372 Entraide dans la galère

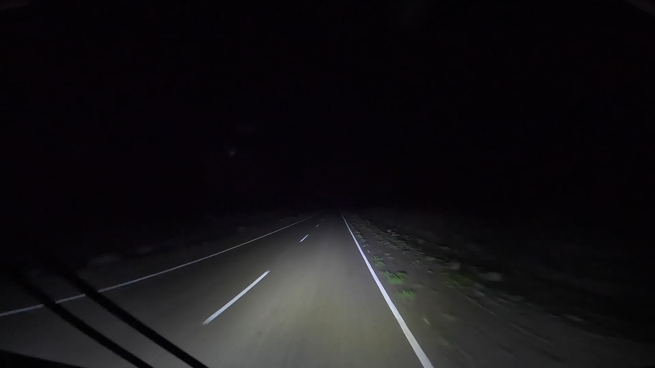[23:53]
Grave. Et il n'y a presque plus de bruit de moteur, enfin j'exagère, mais... Non mais quasiment plus, ouais. Comparé à d'habitude, c'est rien du tout. Bon allez, il nous reste encore quand même combien? 60. 60 km avant d'arriver à Camarones. Il est déjà 21h13, on devait arriver à 21h30, mais avec le vent, c'était un peu plus long. Quoique là, maintenant, on va s'envoler, là, ça pousse derrière. Ça y est, on est enfin arrivé à Camarones. Il est 22h20 et il y a grave du vent.
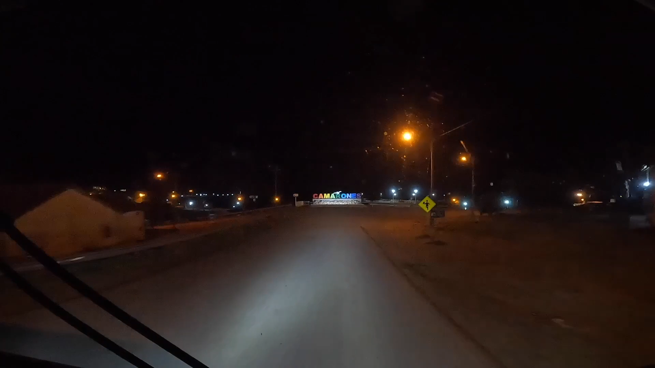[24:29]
Donc, on va se poser dans la ville quelque part pour la nuit.